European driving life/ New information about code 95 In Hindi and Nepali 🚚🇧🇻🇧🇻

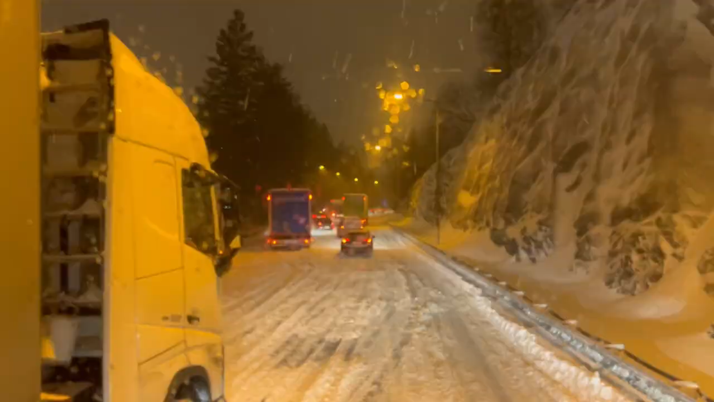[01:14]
हेलो दोस्त, देखो बहुत स्नो से है ना गाड़ी बहुत स्लिप हो रहा है, ट्रक रोड में इतना ज़्यादा हो गया दिन से, अभी
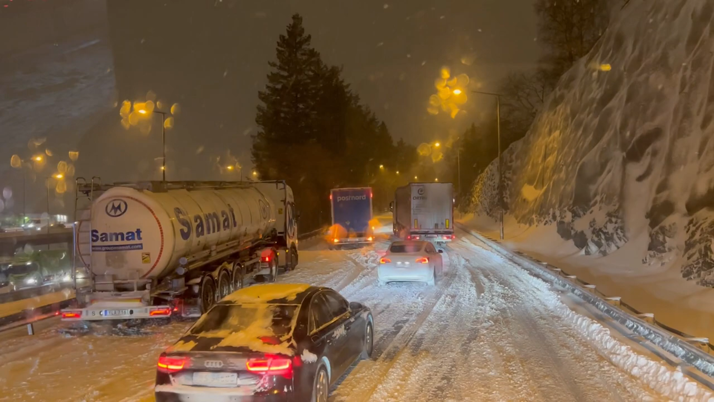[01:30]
पूरा ट्रक है ना स्लिप करके बैठा है पूरा, दो तीन ट्रक